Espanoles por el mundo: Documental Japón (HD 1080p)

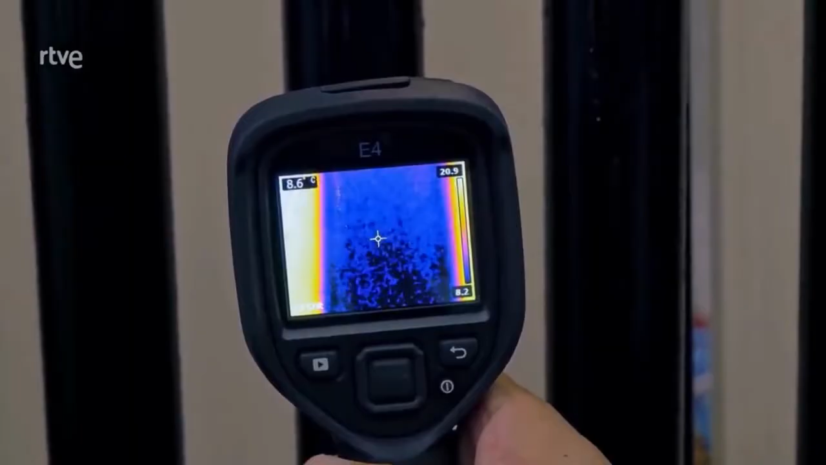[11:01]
Así que los tubos están a 8 grados. ¿Y si pongo la mano? 33.